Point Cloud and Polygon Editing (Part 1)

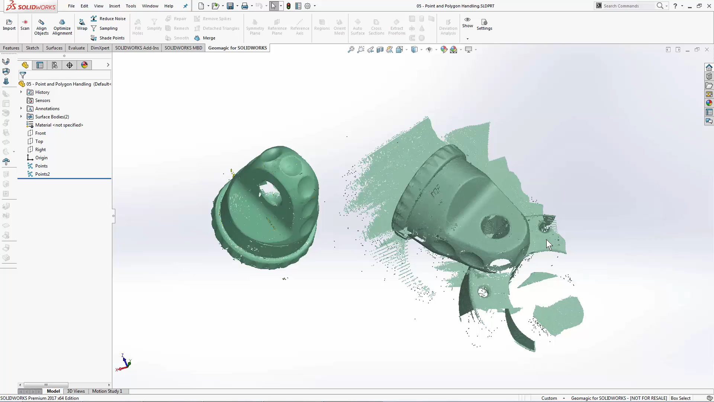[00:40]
We had to fixture it up or jig it up so that we could scan the underside of it, and the other scan is a full scan except for the underside. The goal of this lesson is to learn how to clean up the unnecessary scanned portions of the right-hand side scan data, and then see what we can do with point clouds with regards to knocking their file size down,
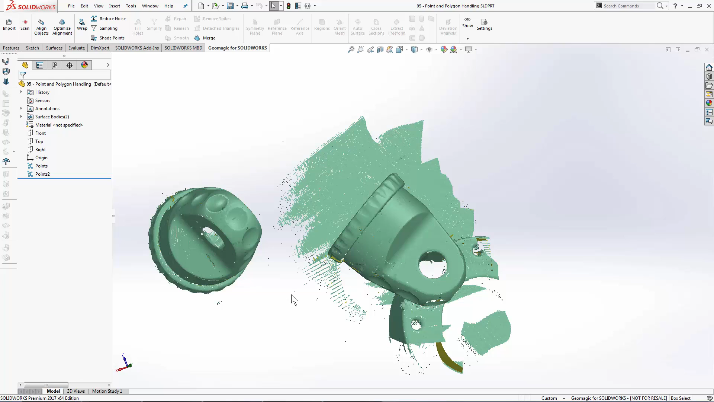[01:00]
smoothing them a little bit, and converting them into a mesh object. We're going to start by recognizing that we have two different point cloud features in the feature tree, as indicated by the blue point icon here. These features are also grouped into the surface bodies folder,
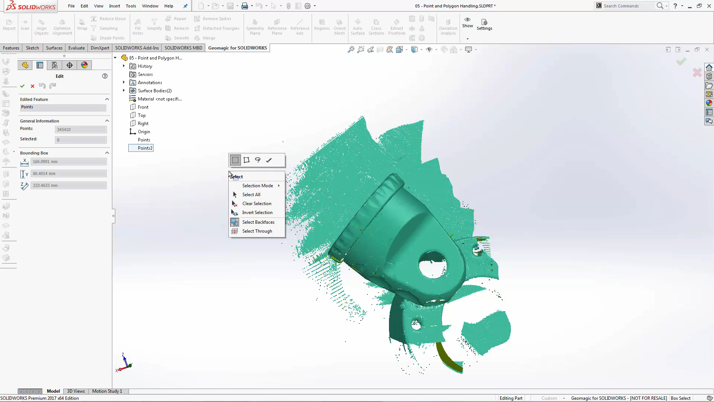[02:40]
When I'm in the Edit Feature tool, I can right-click and space and find my context menu. These are all the selection tools we have enabled for point clouds. We can select individual points by using a rectangle, a polyline, a lasso, or a paintbrush tool. The rectangle is pretty simple. Click, hold the left mouse button down, and drag and release, and all of the points within that selection are selected. You can now see that there are approximately 20,000 points selected in that area.
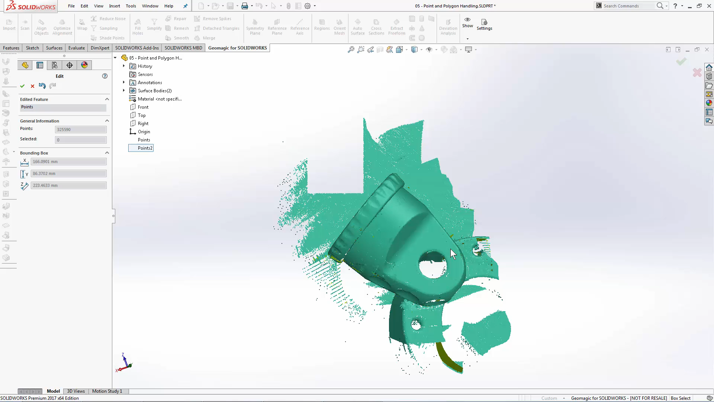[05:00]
The delete button on your keyboard also works.
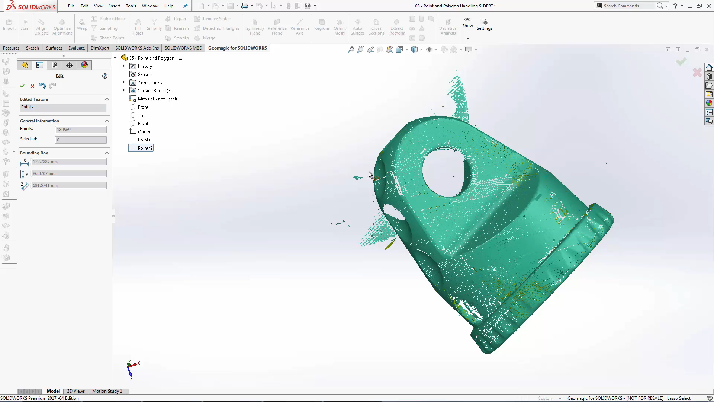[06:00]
It's usually necessary to rotate the view several times to be able to clean up all of the unwanted points.
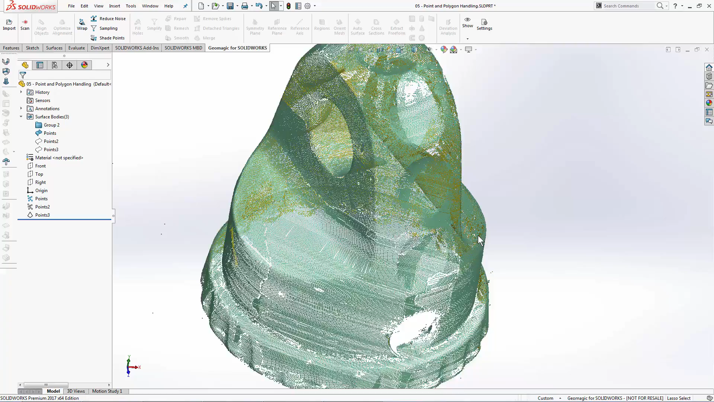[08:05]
If I rotate around to the inside, I can see a yellow color, which indicates the backside of each point.
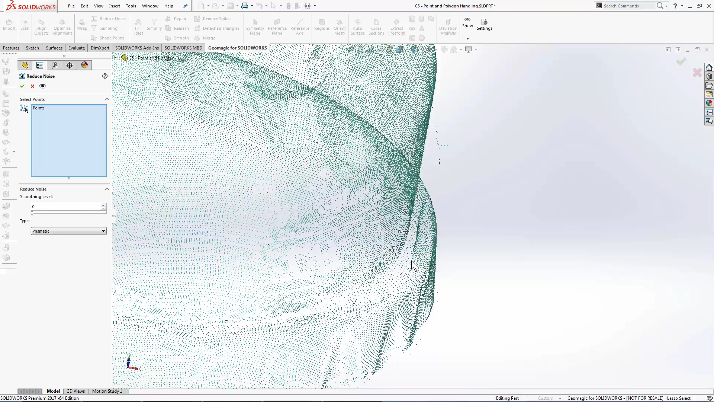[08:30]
like this, to visualize what the reduce noise tool does. I can choose whether or not my object is prismatic or mainly geometric shapes or freeform, and I can choose how much I would like to smooth this point cloud. For the purposes of this lesson, I'm going to choose my maximum smoothness level, and we should see these sharper corners begin to round out a little bit.
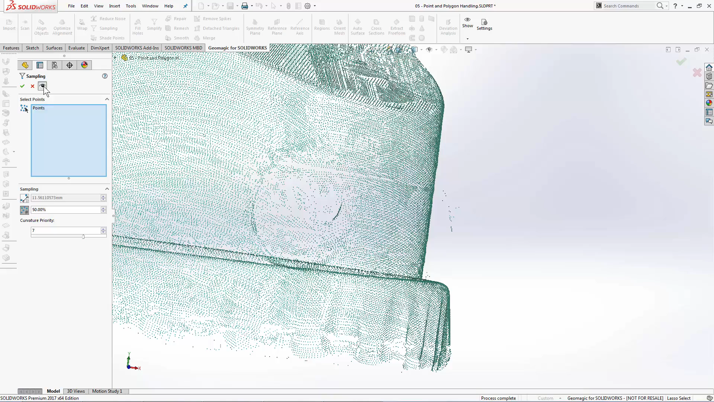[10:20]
I'm going to keep this at the default 7. And hit Preview. You'll notice the density of the point cloud changes, and is now lower, or a bit sparser.
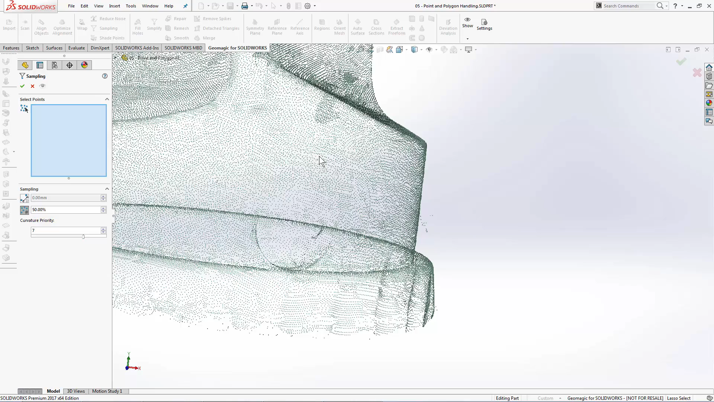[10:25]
However, if I zoom in on these higher curvature areas here, I have less density where there is flatter shapes, and more density where there's a higher amount of curvature.
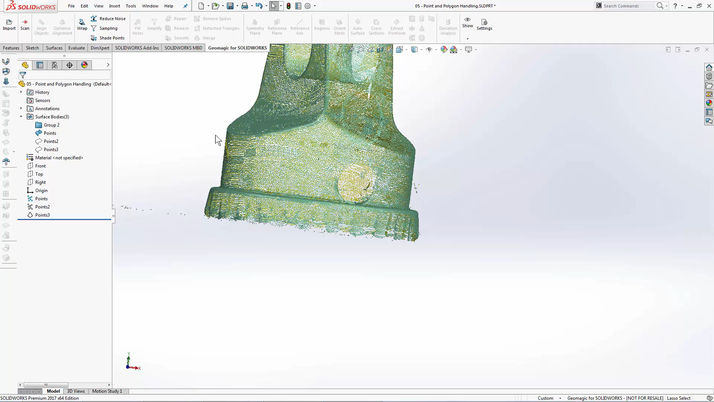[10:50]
and it was very difficult to see the object. Shading those points will help us graphically represent that point cloud visually a little bit better.
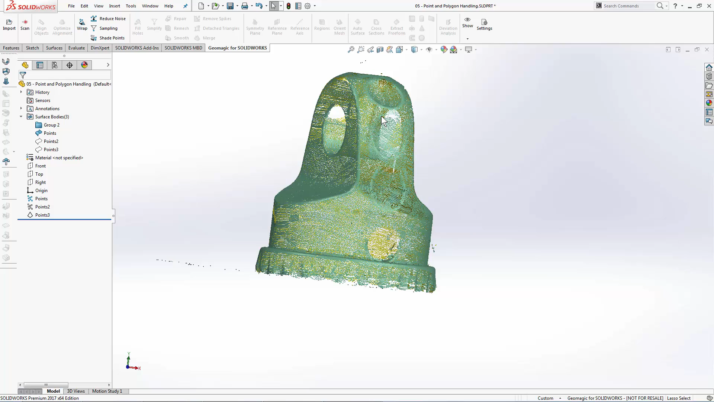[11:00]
In the next lesson, we'll take a look at how to align point clouds and meshes with one another and convert them to a final object for reverse engineering.